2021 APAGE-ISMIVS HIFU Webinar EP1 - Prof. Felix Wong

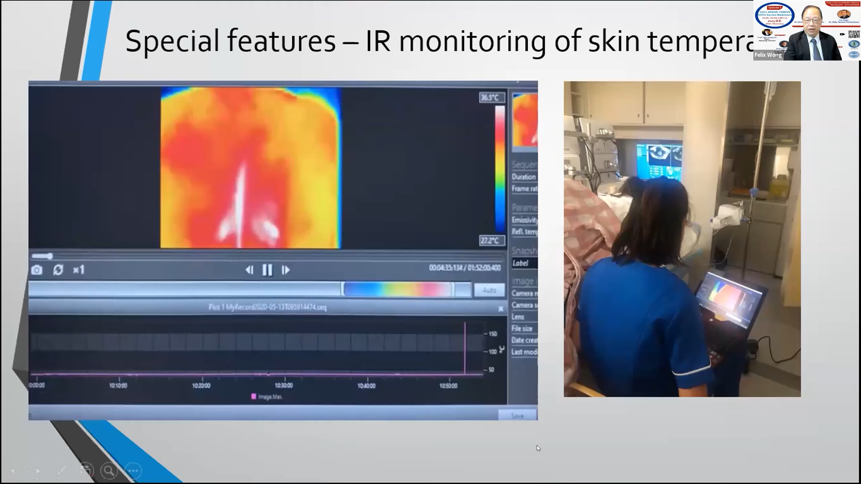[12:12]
On screen: scale top 36.5°C, scale bottom 27.2°C
temperature that radiate to the button are quite different so in the in those days my nurse is recording and while the patient is having the treatment now what i find that now i put it in front of me so that i can watch and this is what a patient who have a patient done for adenomyosis i found that the heat spread in many directions but for a fibroid more on the right side and you can see that the temperature can rise higher and higher i noticed that
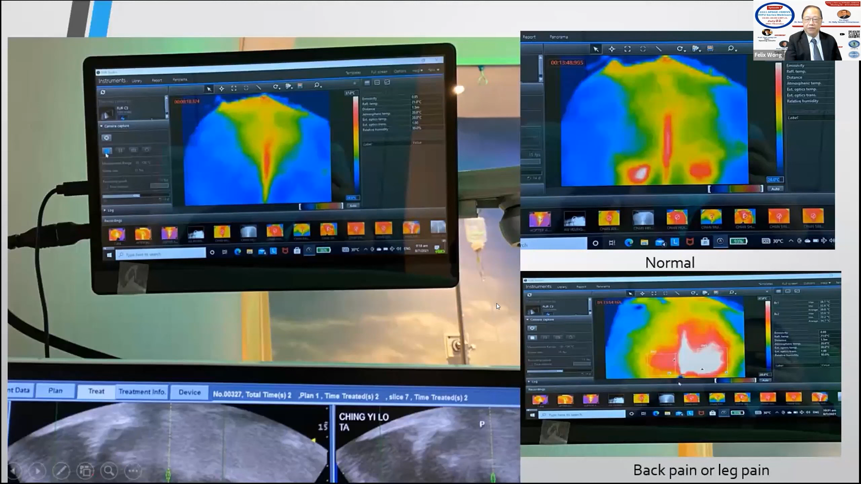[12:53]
once it lasts for quite some time the patient's starting to complaining of so leg pain or back pain i need no i need to move or stop so very interesting uh infrared monitoring just like when we are checking our temperature um everyone so of course my